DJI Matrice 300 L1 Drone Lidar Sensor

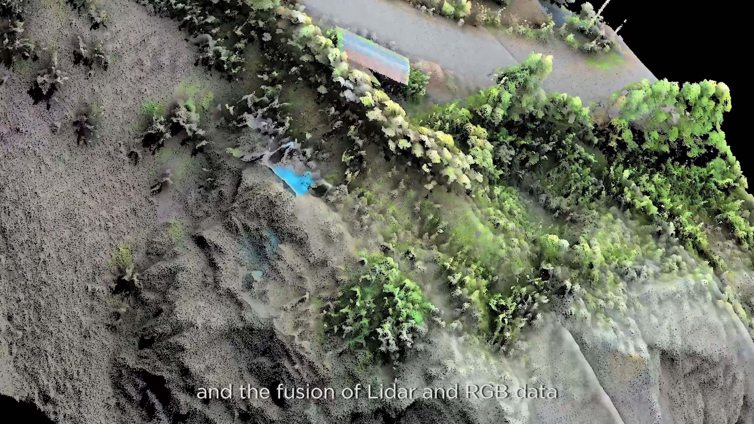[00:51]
and the fusion of LiDAR and RGB data produces effective true-color,
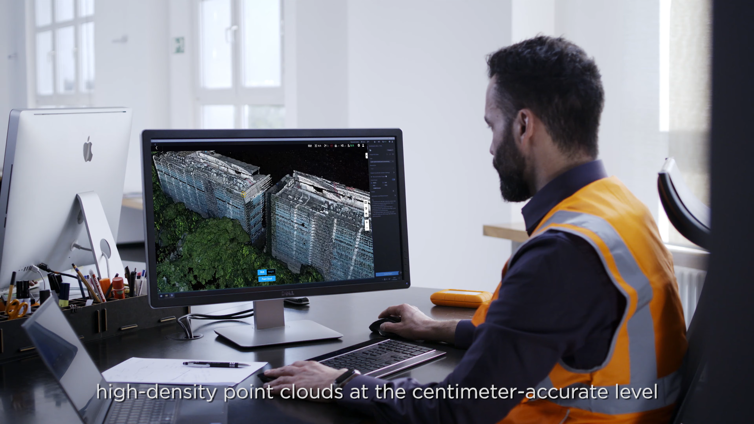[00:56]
high-density point clouds at the centimeter-accurate level.
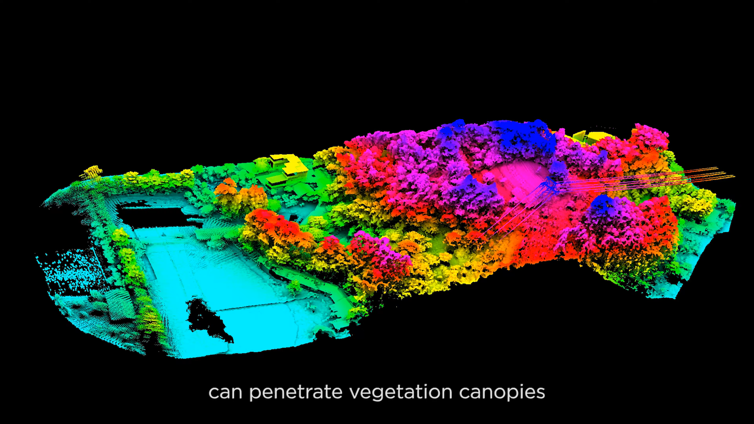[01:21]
penetrate vegetation canopies and capture point cloud data of ground features, as well as bare earth.
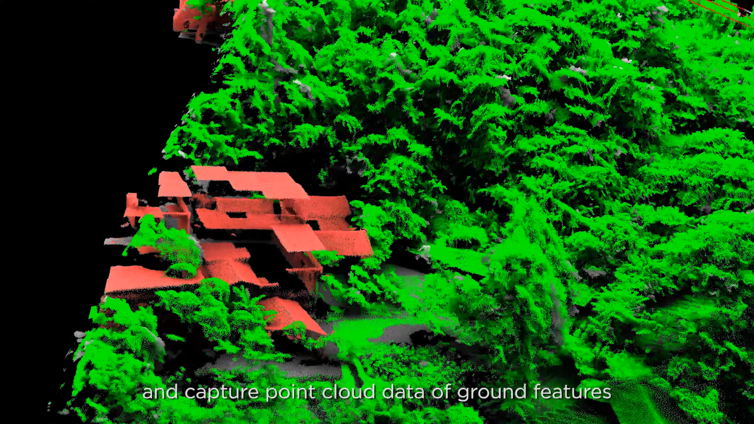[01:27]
Extract the vegetation point cloud to acquire information such as tree count,
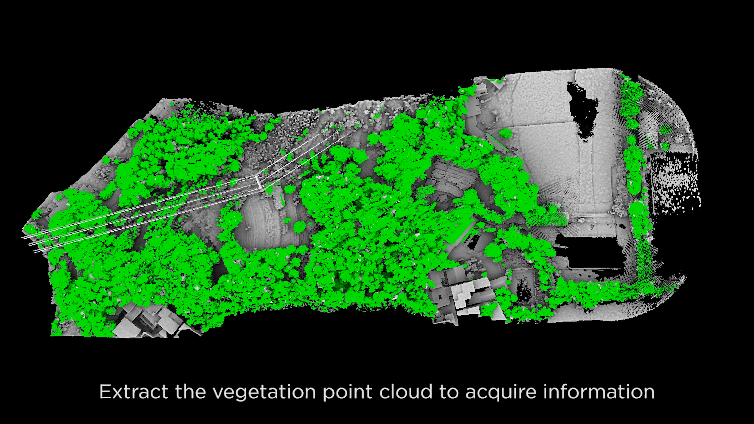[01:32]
canopy width, and height.
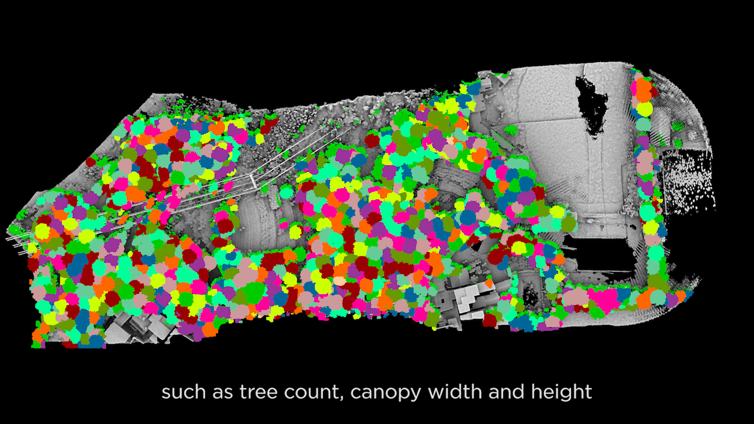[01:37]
The remaining ground surface data can then be used to
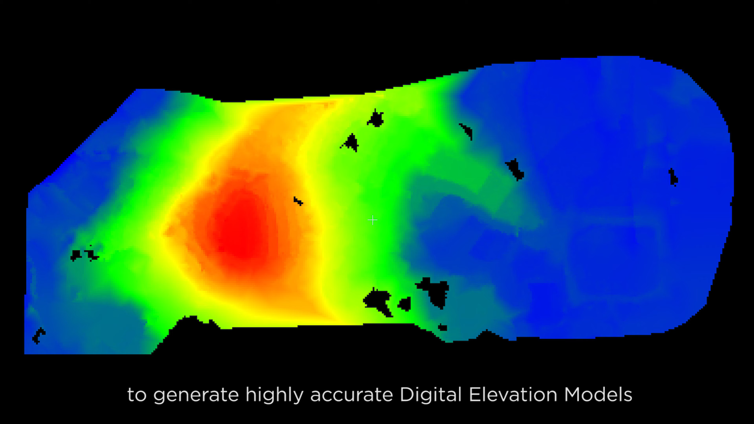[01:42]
generate highly accurate digital elevation models for topographic maps.